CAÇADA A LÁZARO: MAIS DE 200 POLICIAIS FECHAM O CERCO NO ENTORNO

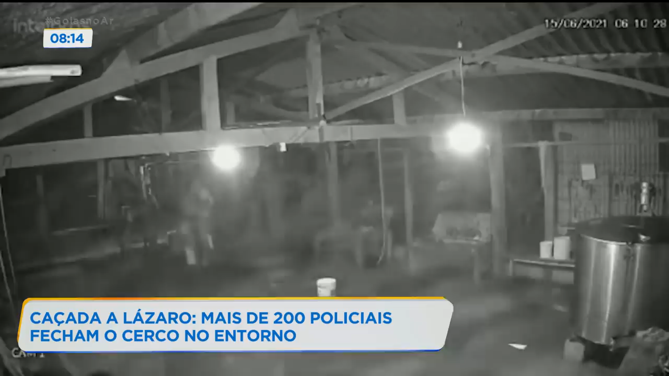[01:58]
Uma pequena fábrica. Foi este chacareiro quem deu de cara com Lázaro logo pela manhã.